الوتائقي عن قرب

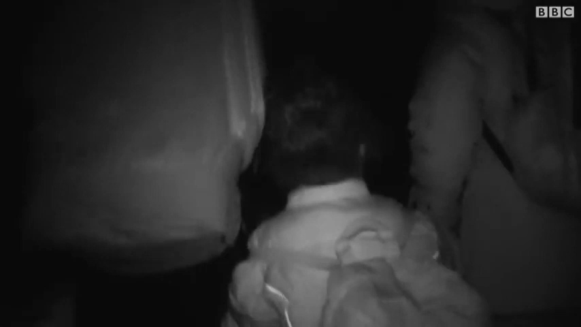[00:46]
أنفسهم بصورة غير قانونية عبر ذات الطرق التي سلكوها في
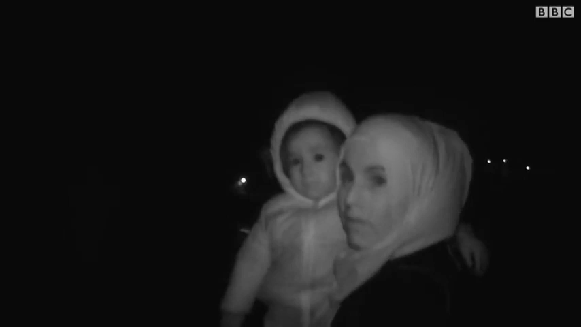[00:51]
السابق للوصول إلى أوروبا الجميع هنا خائف من أن تمسكهم الشرطة اليونانية في أي لحظة